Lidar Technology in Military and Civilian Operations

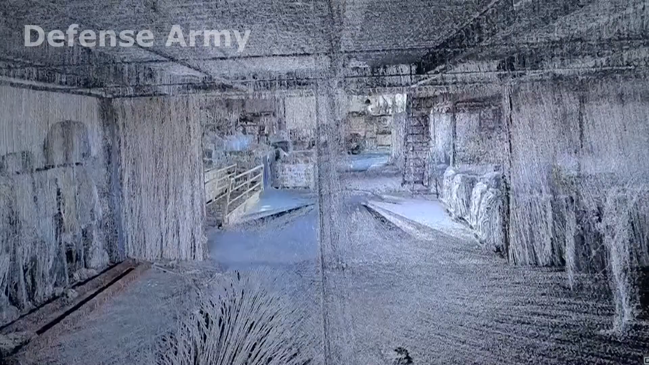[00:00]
Imagine being able to see the components of a potentially dangerous
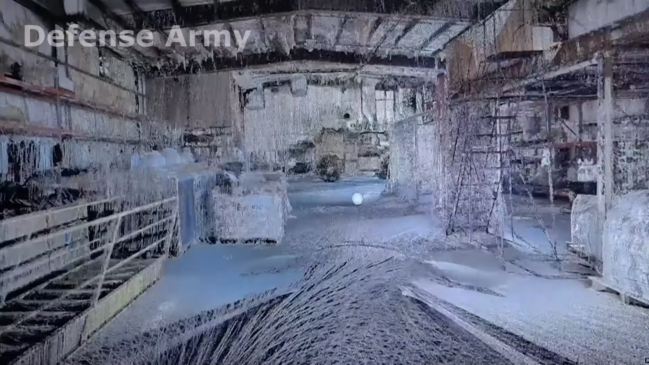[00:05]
situation in live 3D and with fine detail without even having to send a human in to survey the area.
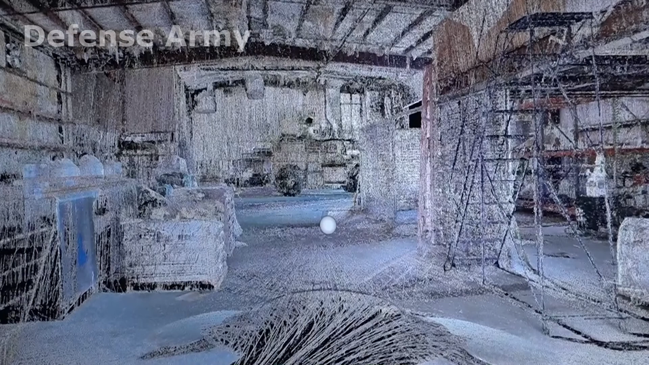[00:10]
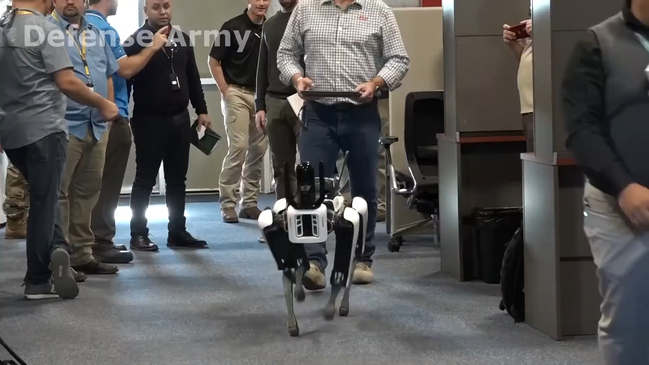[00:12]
It's possible and that's one of the reasons why experts from the Air Force Civil Engineers Center are asking industry
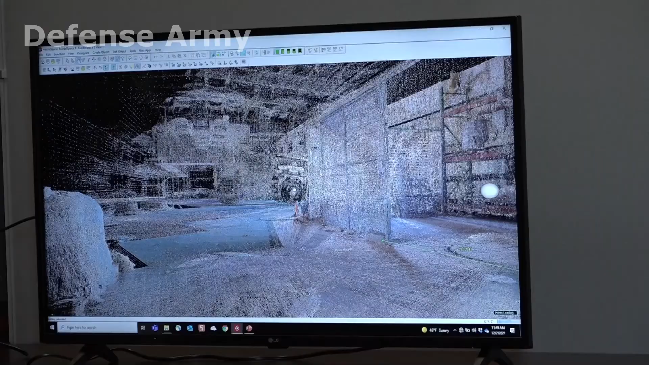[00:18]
leaders to showcase the capabilities of LiDAR mounted on various robotic and small unmanned aerial system platforms.